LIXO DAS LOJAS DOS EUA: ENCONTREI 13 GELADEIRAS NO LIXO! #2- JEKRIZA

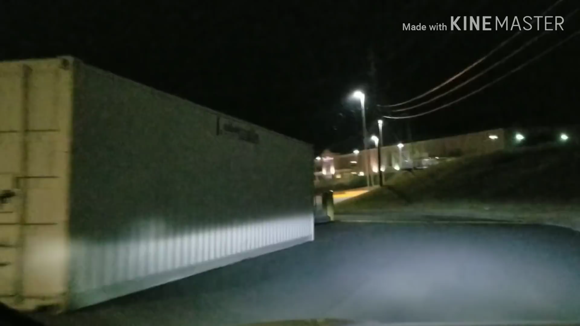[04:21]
Achei caçambas lá na frentão. E tem uma verde aqui, ó.
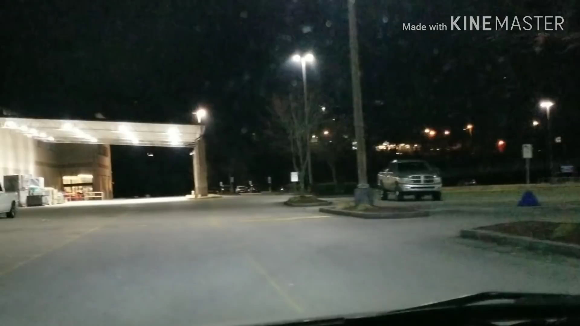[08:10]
E aqui do lado da Lowe's tem a Hobby Lobby,